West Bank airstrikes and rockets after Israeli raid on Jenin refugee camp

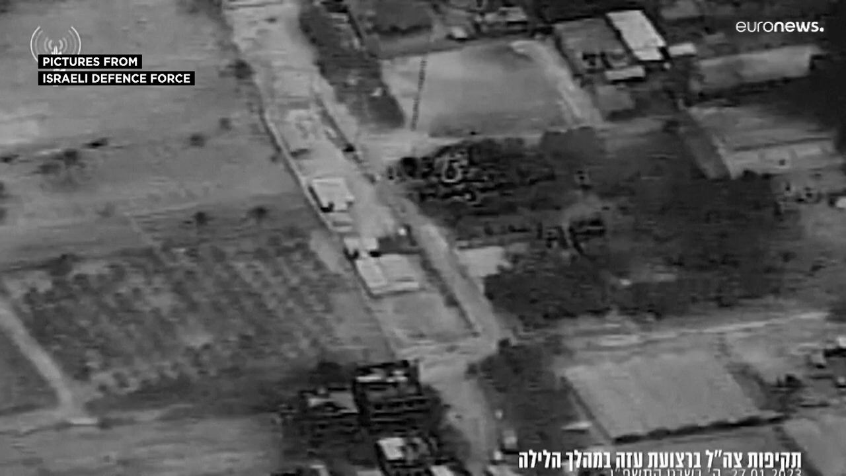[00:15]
They carried out at least two airstrikes,
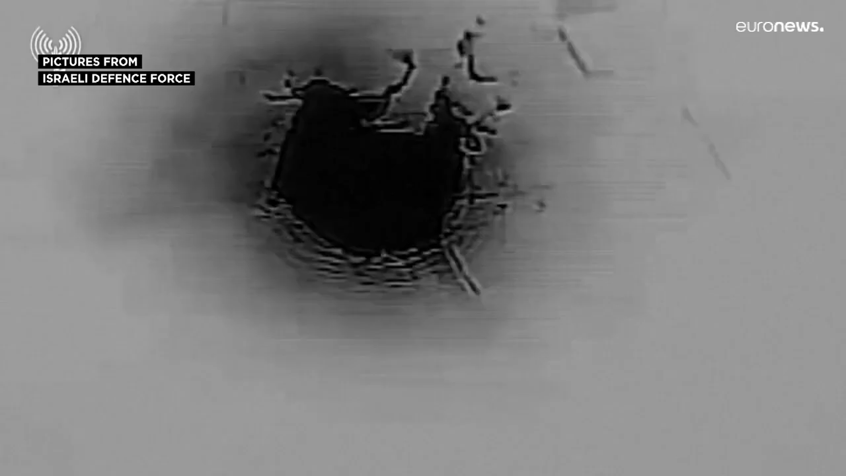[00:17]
hitting targets they described as a Hamas
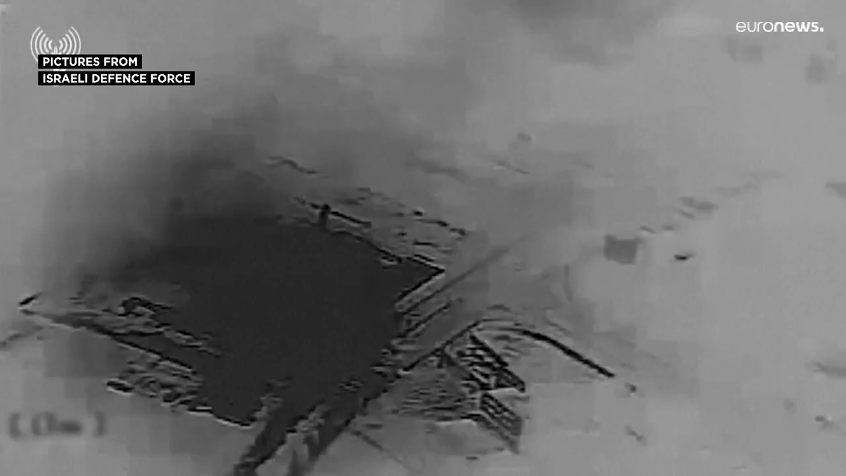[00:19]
underground rocket workshop and a militant training site.